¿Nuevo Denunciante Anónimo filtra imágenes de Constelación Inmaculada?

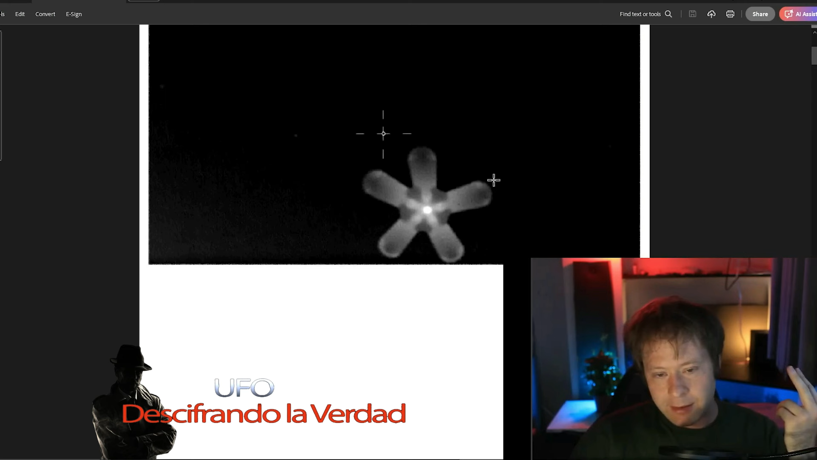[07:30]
Como una especie de estrella de mar. Nunca había oído algo así. Este es
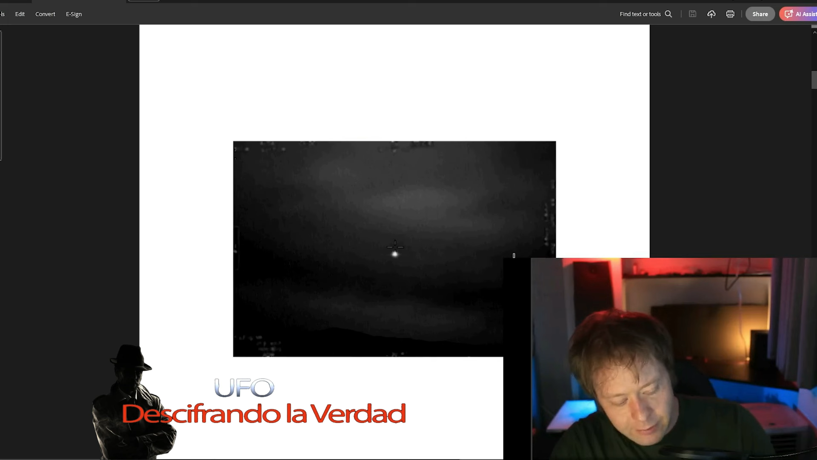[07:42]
realmente, déjame moverme. Este es solo una luz en el cielo.
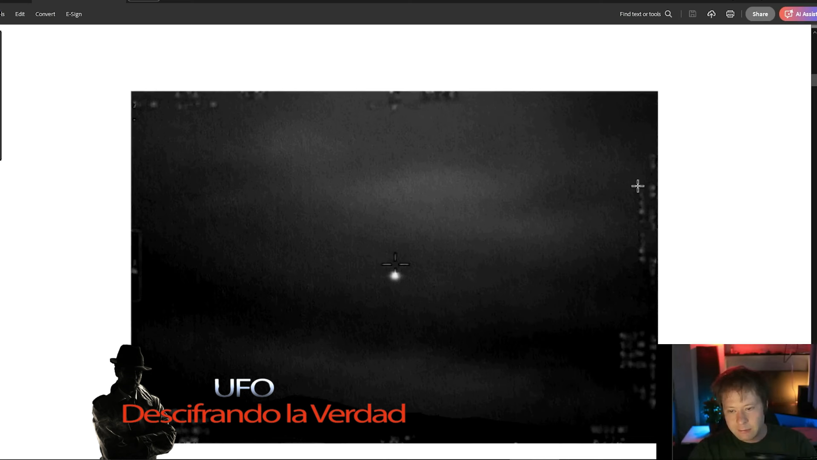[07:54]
Es decir, se ve muy censurado.
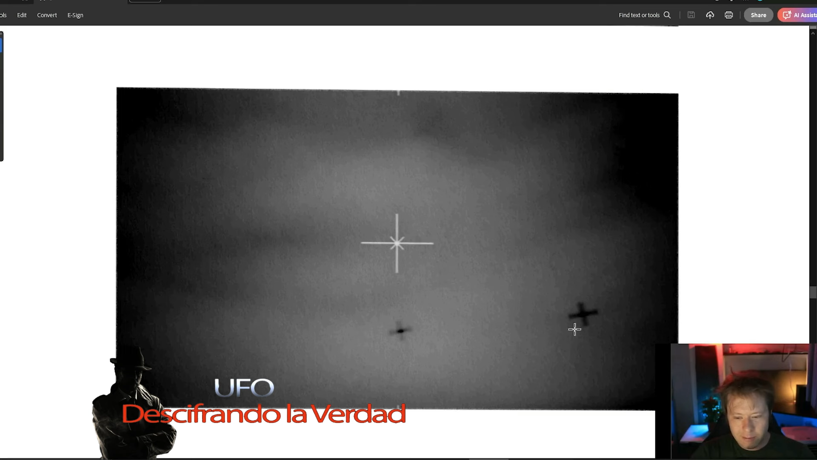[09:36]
Es muy raro. Weird. Y este es algo interesante. Parece ser, no estoy seguro qué tipo de... Bueno, es cámara infrarroja. Quizás el mejor primer plano infrarrojo que he visto de algún disco.
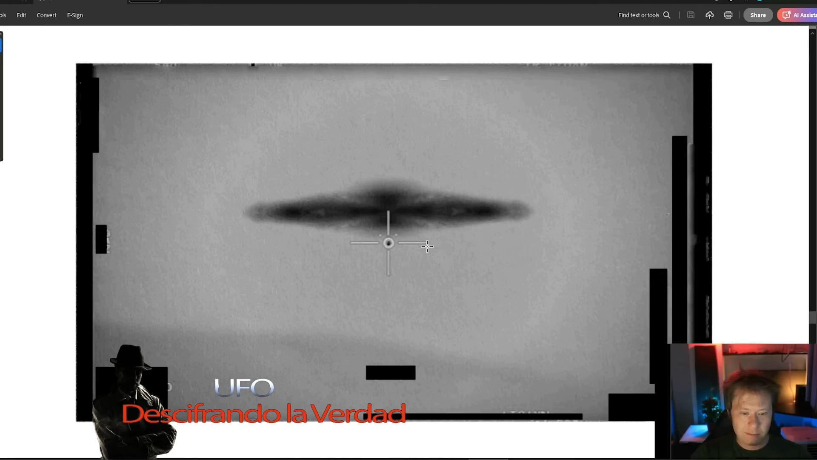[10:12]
Se pueden ver como caminos o patrones aquí. Muy censurado, otra vez. Y luego solo una esfera. And then just a ball. Sí. Yep.
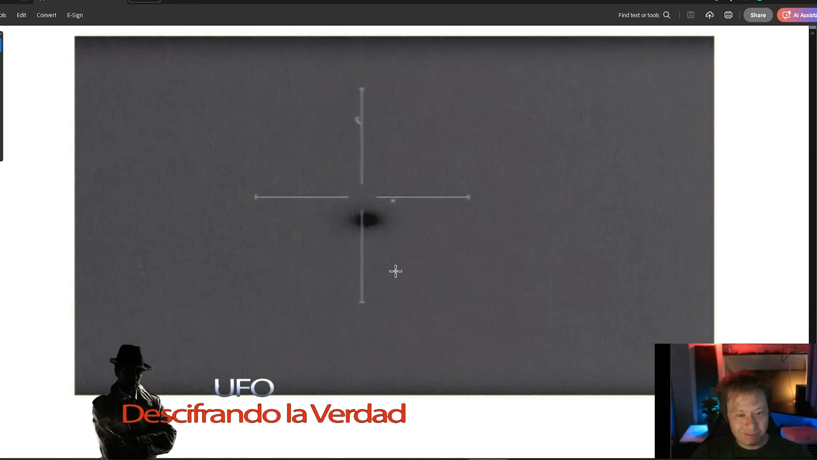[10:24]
Los nuevos no son nada especial. Nothing special there.
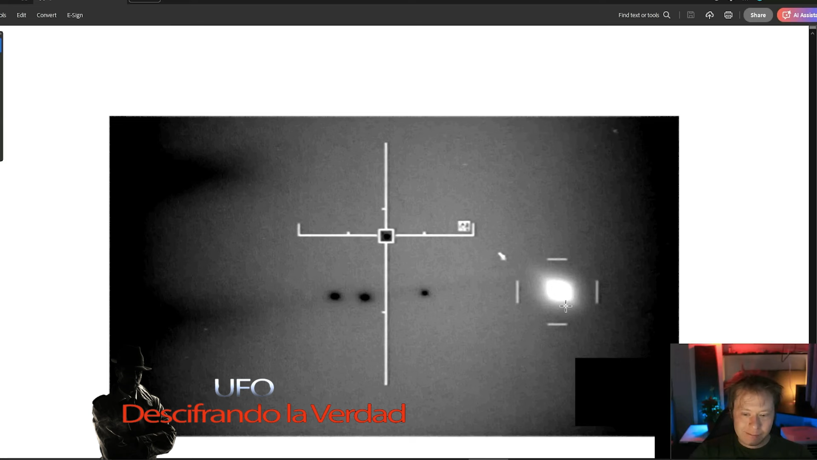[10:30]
Y sí, and then, yeah, más cosas raras. I mean, these aren't, these esto no parece diferir de lo que ya hemos visto. Pero este tipo quería que les mostrara estas imágenes. Wanted me to show these images to on my channel, to you guys.